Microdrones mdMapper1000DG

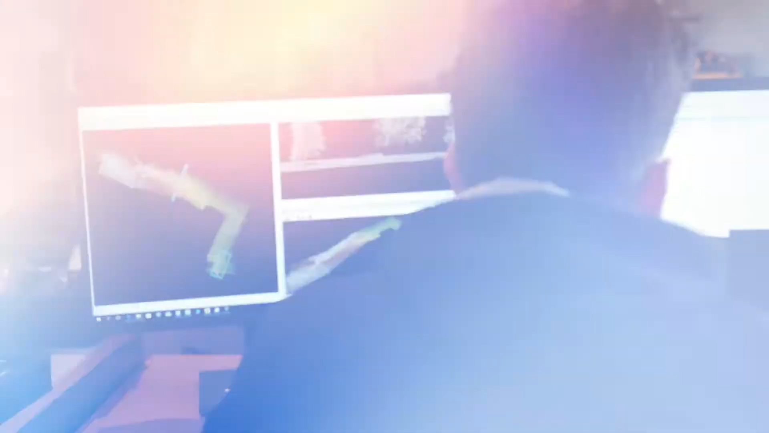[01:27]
an orthophoto mosaic at an accuracy of 2 centimeters in horizontal and 3 centimeters in elevation.